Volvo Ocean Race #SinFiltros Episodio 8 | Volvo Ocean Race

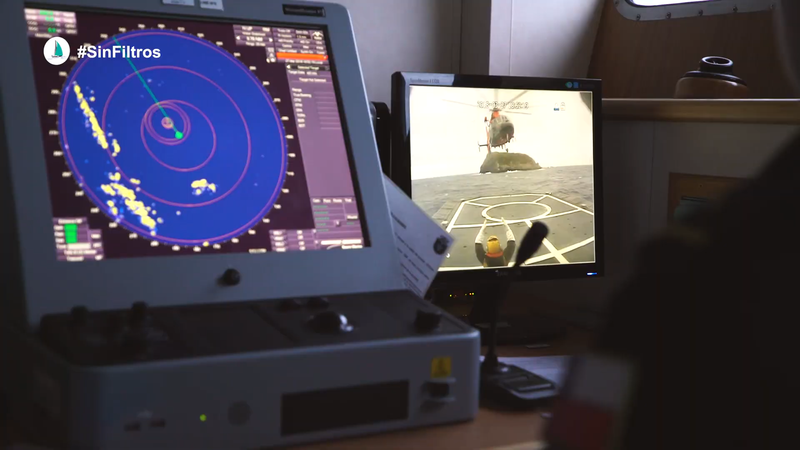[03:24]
controlar todo el espacio marítimo en términos de dar seguridad a la navegación y principalmente es dar la seguridad a la vida humana en el mar.